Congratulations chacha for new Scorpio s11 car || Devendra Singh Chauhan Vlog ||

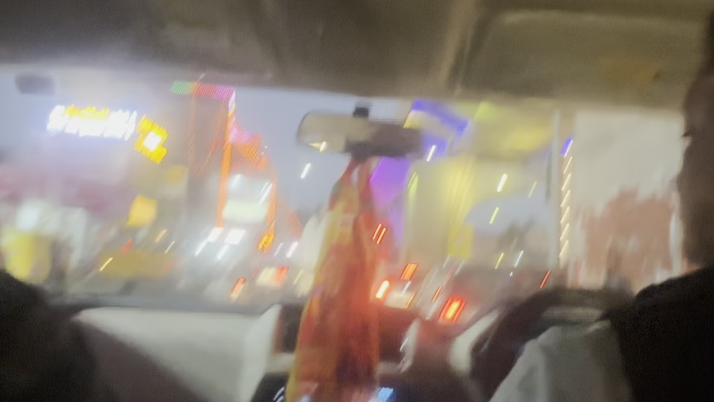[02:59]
फिर गाइस हम गणेश जी के मंदिर पहुंच जाते हैं, बत्ती भी खड़े,
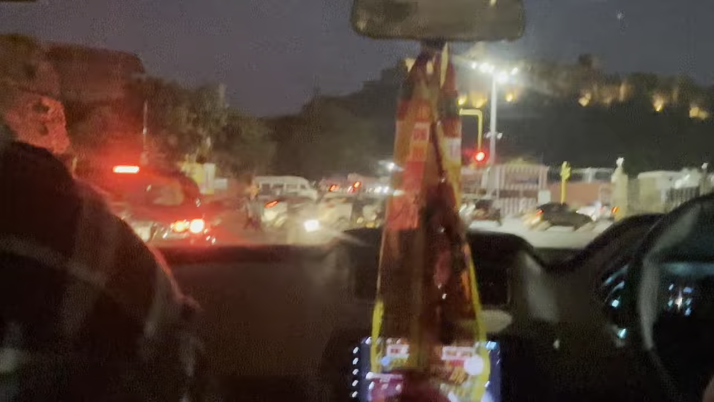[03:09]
फिर बत्ती सीधे उधर जाके गणेश जी के मंदिर पहुंच गए थे गाइस यहाँ पे।